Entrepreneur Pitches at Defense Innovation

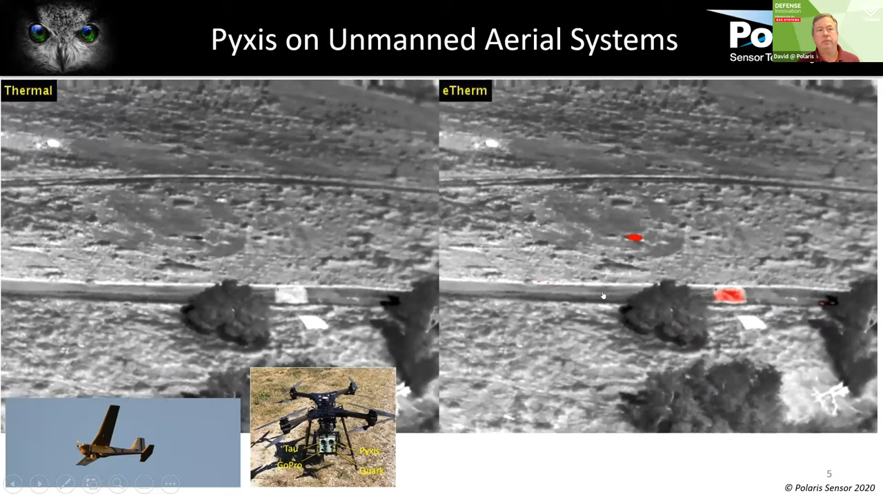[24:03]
Bottom left shows a, uh, aeroviron with Puma and then a, a quadcopter there, which we have integrated both of these, uh, we've integrated the camera onto both of these platforms. Uh, and here's an example. Again, uh, we've got thermal on the left and ether on the right, our enhanced thermal data product. Um, and you can see, uh, as we orbit, uh, this is actually a pan of oil. So there's a commercial application for finding oil floating in water and things,
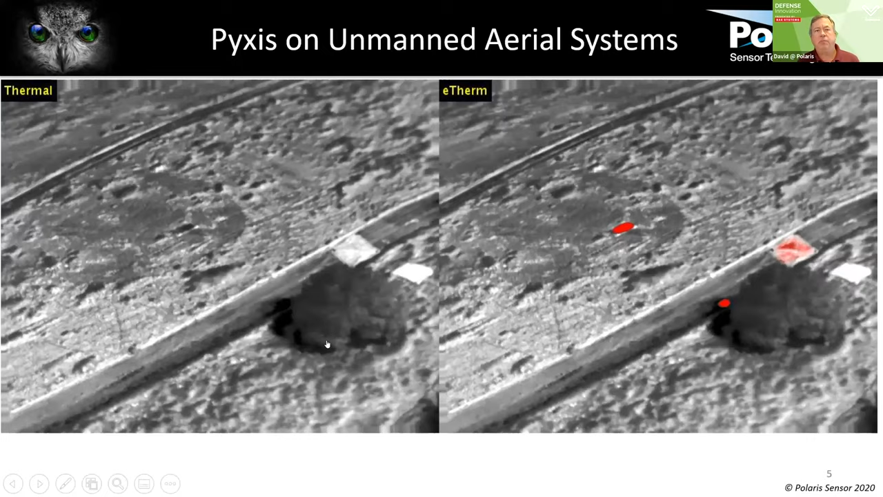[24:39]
but there's also other, other targets, uh, located, uh, in the scene that just simply are not visible in the thermal imagery. Um, there are targets that are visible thermally and we're, we don't give that ability up with this sensor.
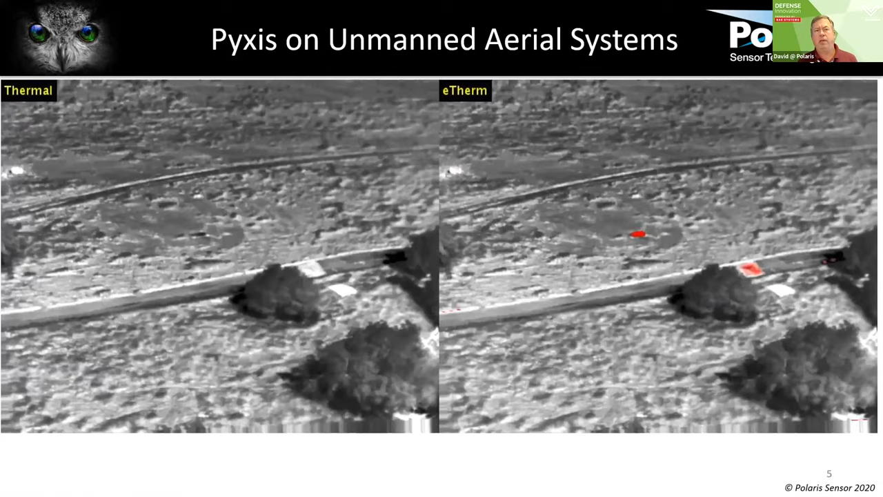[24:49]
So, um, so it's, it's an added capability. Um, I'll let it play just one more time. So a couple of, a couple of thermal targets right there in the shade of that tree that you just cannot see.
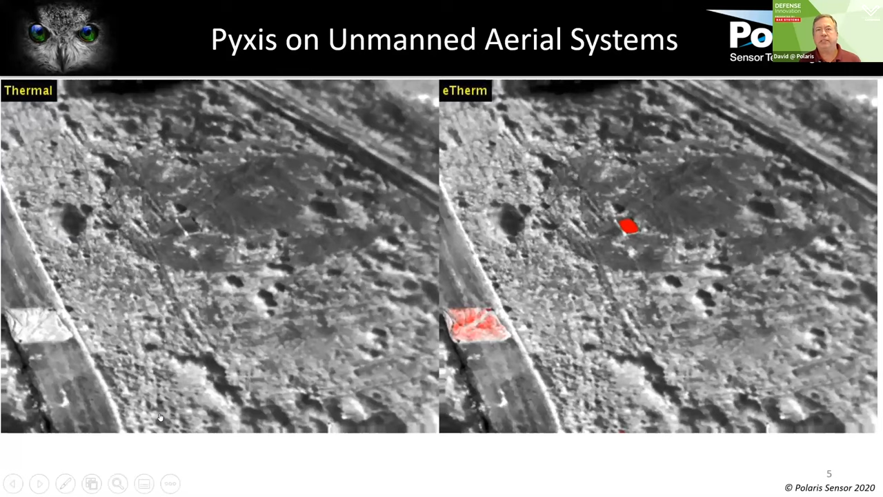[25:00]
And, um, again, there they are again.
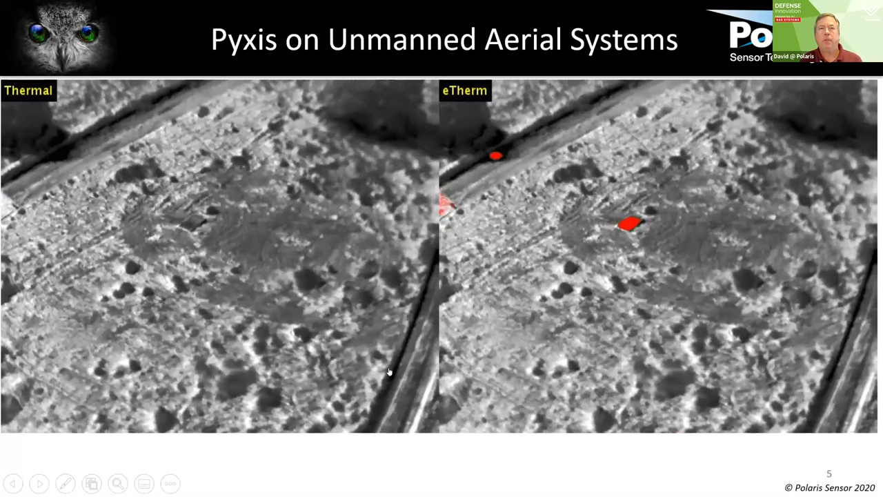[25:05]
So it's, uh, it's significant capability for, um, for both ground-based targets. Uh, and there's also a counter UAS application. This counter UAS is getting to be a really, really big deal. Um, and this shows an example of this, uh, the bottom image in this case is just a standard thermal image. And so what we've done is we've actually done the detection and tracking function using the polarized image on the top.